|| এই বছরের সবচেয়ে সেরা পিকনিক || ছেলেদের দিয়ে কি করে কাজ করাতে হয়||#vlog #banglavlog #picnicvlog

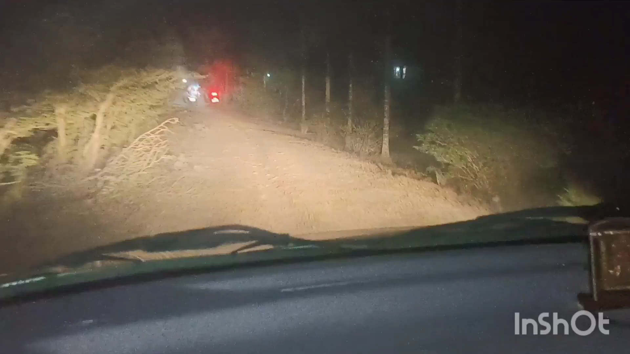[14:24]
তো আমরা যে বেরিয়ে পড়েছি আমাদের পিকনিক স্পট থেকে, এত সুন্দর কুল গাছ আছে না ওখানে, মনে হয় কমসে কম 50টার মতন কুল গাছ দেখেছি, কুলে ভর্তি, খালি কুল আর কুল। তো এই যে আমরা উঠে পড়লাম আমবাড়ি রাস্তায়,
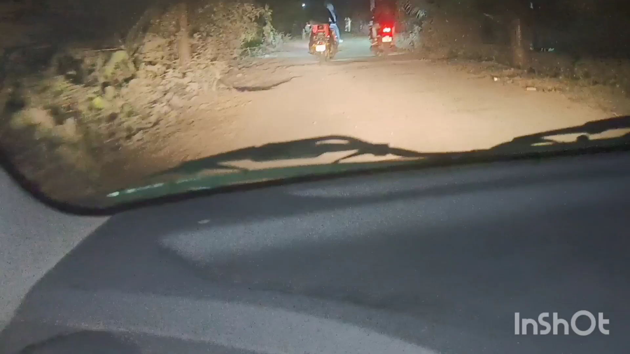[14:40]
তো এখান থেকে আর কি মেইন যেখানে স্নানের মেলা হয় ওখানে উঠবো, উঠে আমরা আমাদের একদম হাতিয়াডাঙ্গা পৌঁছে যাব। তো এদিকে দেখো ওরাও বেরিয়ে পড়েছে,
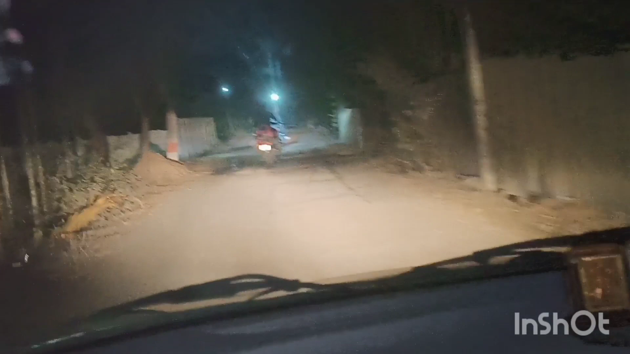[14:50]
তো এখান থেকে বাড়িতে যাব, বাড়িতে যার যার বাড়িতে সে এসে নামবে, কেউ আর থাকবে না। তো দেখো জাম রাস্তায়, সেই
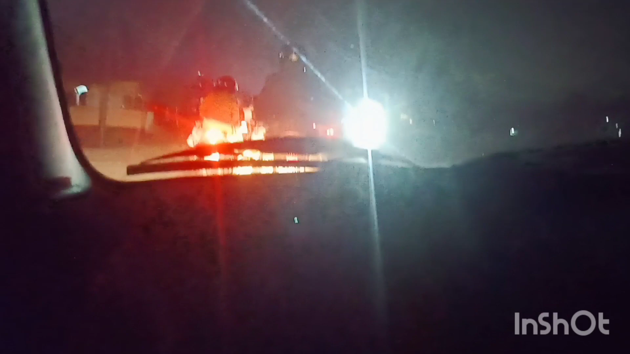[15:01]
এখান থেকে রেল লাইন পরে দুটা পরপর, তো এর জন্য একটু জাম জাম।
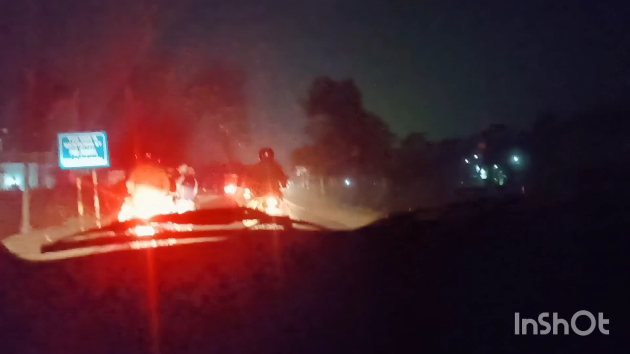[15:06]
তো এই দেখো, তো আমরা এখন বাড়িতে চলে যাচ্ছি।